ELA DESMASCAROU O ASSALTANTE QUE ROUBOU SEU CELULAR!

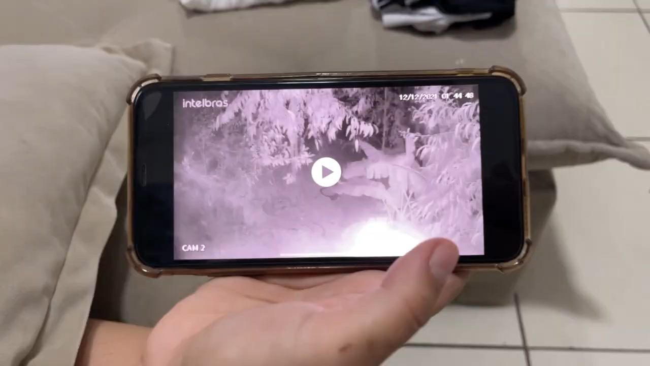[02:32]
Amor, põe o vídeo aí pra galera ver, olha só, rapaziada. Ó, esse é o vídeo, tá vendo?
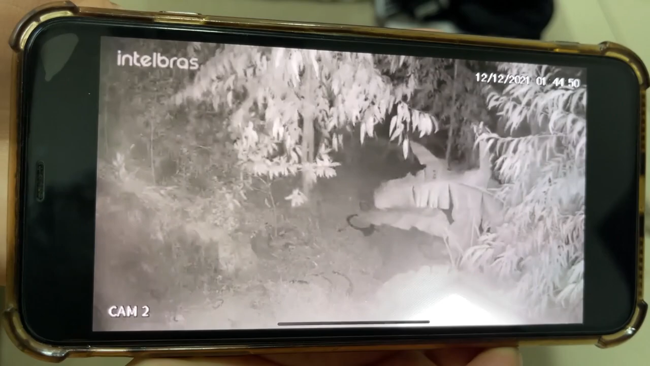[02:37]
Mais ou menos no horário que a gente tinha falado, olha só, 1h44 da manhã que a gente falou pra ele,
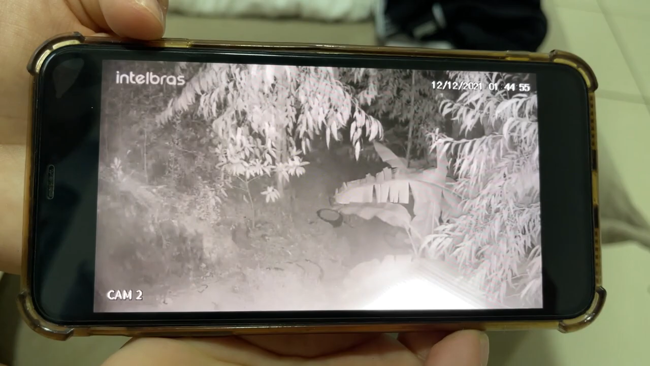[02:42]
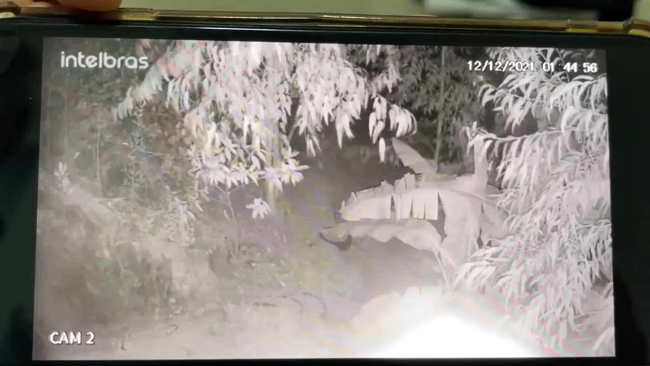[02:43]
e em alguma parte do vídeo vocês vão ver que vai ter movimentação, ó. Calma, calma. Arrasta pra frente um pouquinho, meu bem, adianta o vídeo um pouco.
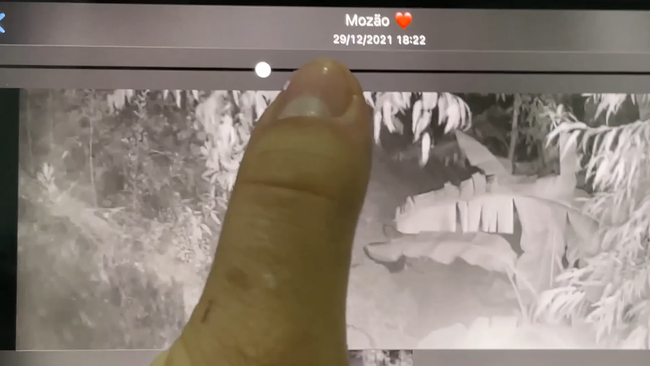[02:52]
Aí, aí, aí, volta, volta, volta mais. Aí, para, para. Olha só, rapaziada, ó, tá vendo? Tá vendo aqui? Bem no meio.
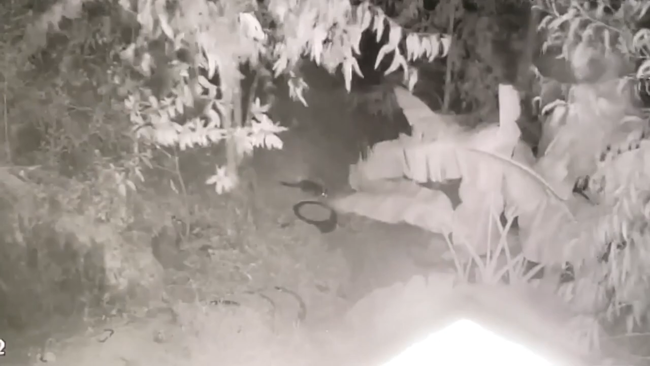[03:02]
Vocês estão conseguindo, olha aí, ó, os olhos brilhando. Os olhos brilhando, vocês conseguiram perceber? Fica olhando, vai olhar de novo, vai levantar. Eu acho que é um animal, véi. Não é uma pessoa... Olha lá os olhos, viu os olhos brilhando? Olha isso, mano, isso é no meio da floresta, mano. Olha lá, saiu. Subiu de novo, vocês viram?